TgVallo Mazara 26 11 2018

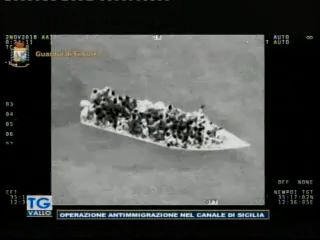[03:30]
una barca in legno vuota in direzione dell'arcipelago delle Pelagie.